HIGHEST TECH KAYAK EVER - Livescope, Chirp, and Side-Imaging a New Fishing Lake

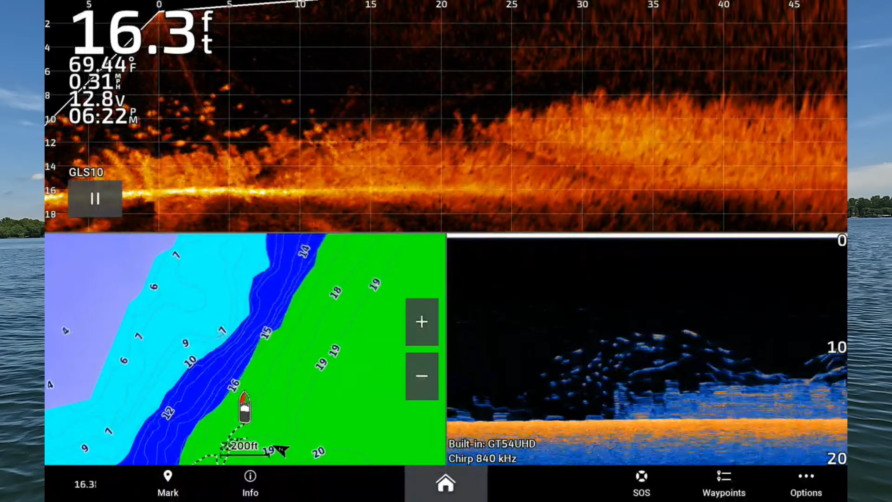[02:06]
On screen: depth 16.3 ft, water 69.44°F, speed 0.31 mph
But yeah, I'm just coming up on the rock bar now, so I'm gonna start dropping in the live scope
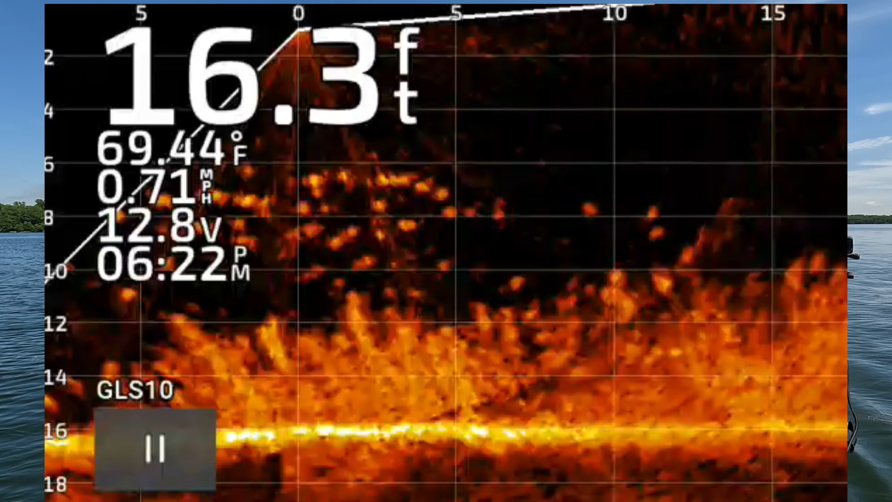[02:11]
On screen: depth 16.3 ft, water 69.44°F, speed 0.71 mph
and just working the edge of this thing. If they're up high, if they're down low, I'll find them.